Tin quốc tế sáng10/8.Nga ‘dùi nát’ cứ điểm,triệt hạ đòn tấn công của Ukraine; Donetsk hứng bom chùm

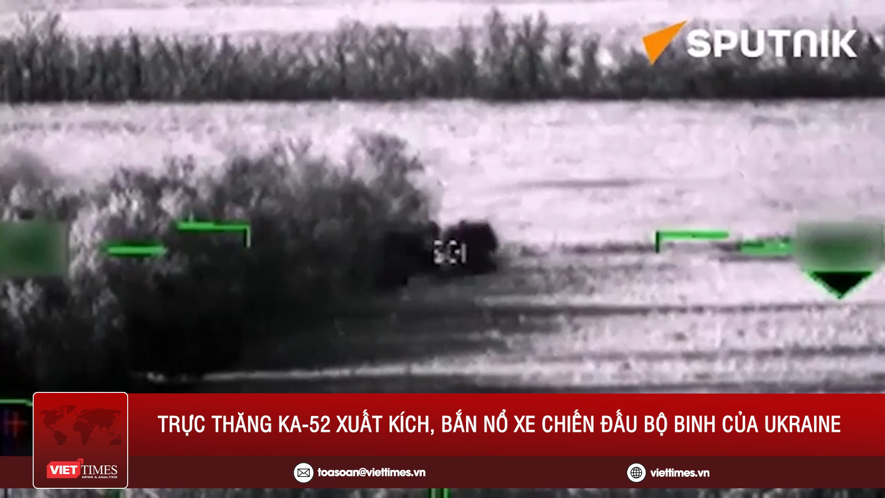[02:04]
binh Ukraine bằng hệ thống tên lửa chống tăng VKM trên mặt trận Krasny-Lyman Theo Bộ Quốc phòng Nga,